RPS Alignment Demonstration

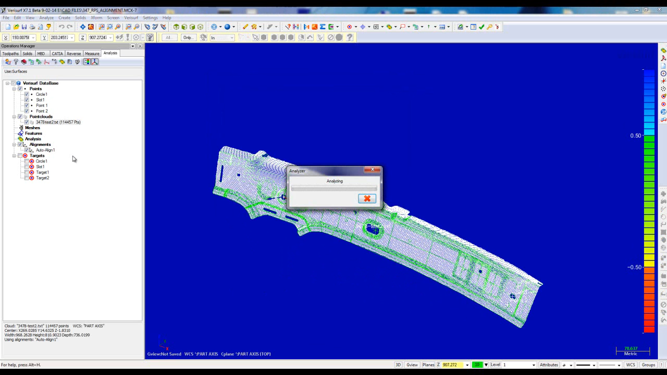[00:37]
This will to the datum target.
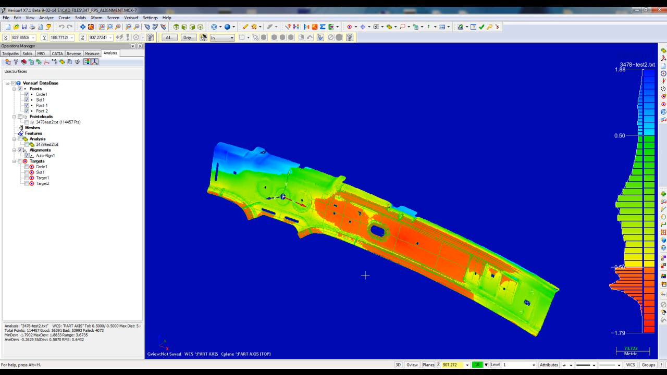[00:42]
You can see small deviations here,
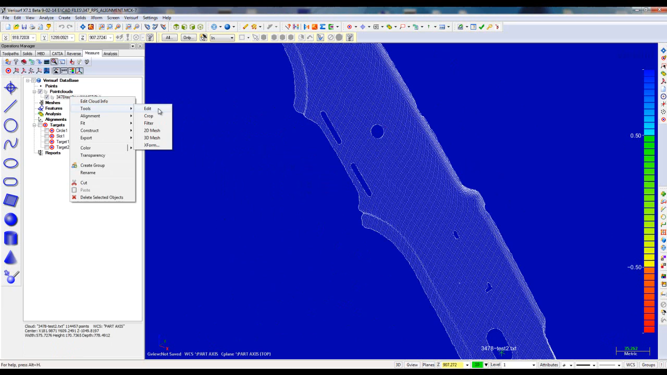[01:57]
So the first thing I need to do is extract those. So I'm going to go ahead and use our edit cloud tool and select the
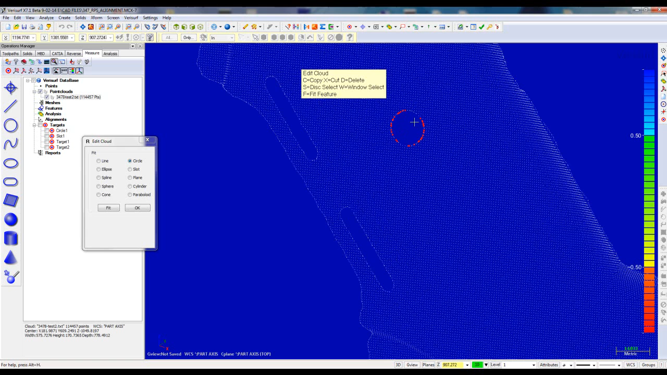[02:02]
boundary points here and fit a circle. That's a 3D circle. That's a 3D circle so make sure that's set to 3D otherwise you won't fit.
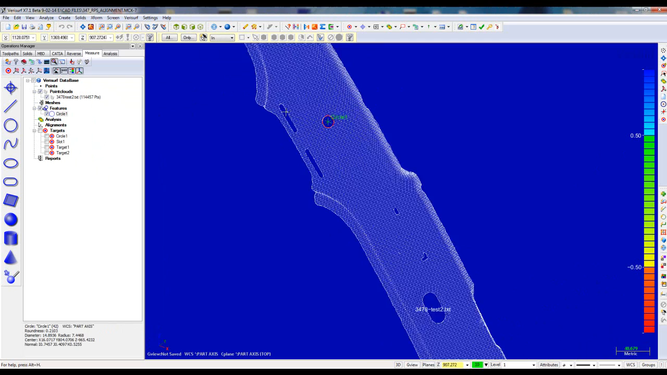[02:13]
Then come down to this side. Do the same thing.